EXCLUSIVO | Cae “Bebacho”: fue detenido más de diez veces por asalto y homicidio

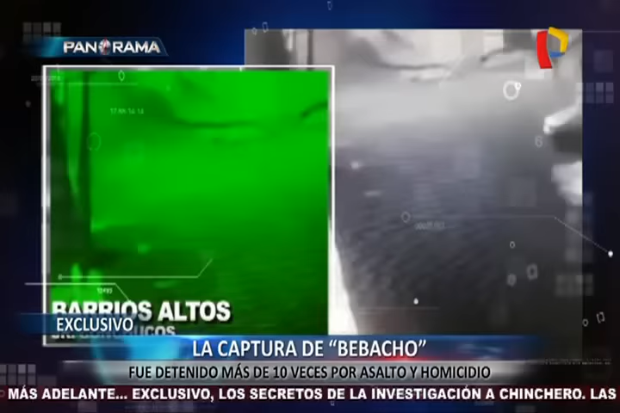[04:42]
De pronto es embestida por la mototaxi conducida por Bebacho. Fue arrollada y arrastrada por este criminal.